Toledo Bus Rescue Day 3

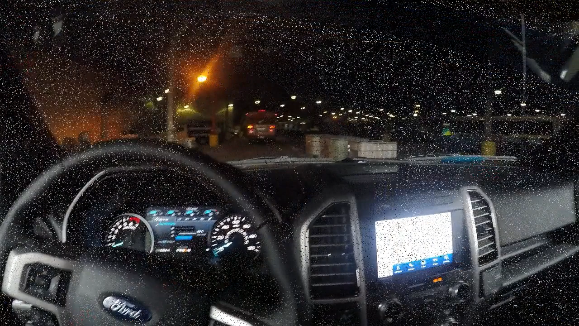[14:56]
all right rolling out behind the Redbird through the
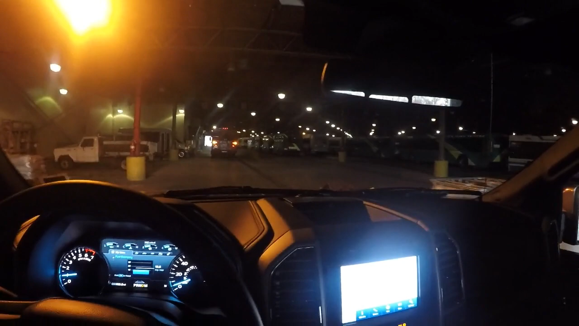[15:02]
Toledo area rapid transit building lots of interior storage here for buses huge garage definitely the lighting in here leaves to be desired no taking advantage of any lighting incentives here there's not one LED bulb in the place I don't think but rolling out was a good was a good day afternoon totally different than a couple weeks ago